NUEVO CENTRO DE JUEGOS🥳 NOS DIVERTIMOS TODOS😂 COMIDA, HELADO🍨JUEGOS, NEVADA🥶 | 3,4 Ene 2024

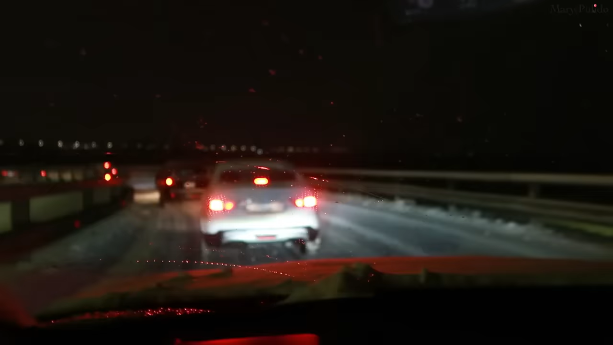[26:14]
Y vamos a pasito tuntún. Hoy. A pasito jicotea, dice la mamá Julia. Porque, oye, miren eso.
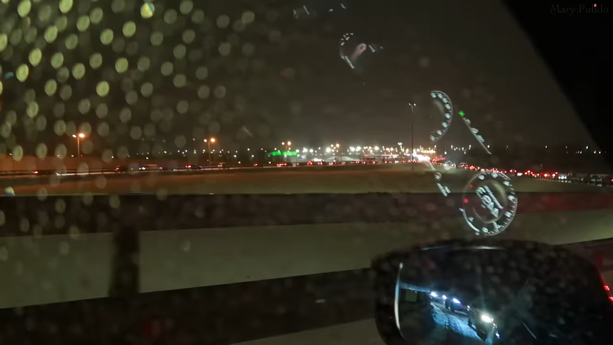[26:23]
A ver si ustedes pueden apreciar para allá cómo está el tráfico. Y hay que ir despacito, despacito, porque como está cayendo nieve ahora mismo, las calles están en candela. Entonces son muchos carros ahora mismo junto con nieve. Hay que ir despacio, porque si no, es mejor ir despacio, que de otra manera vamos a llegar. Llegamos ya a casa sanos y salvos, gracias a Dios.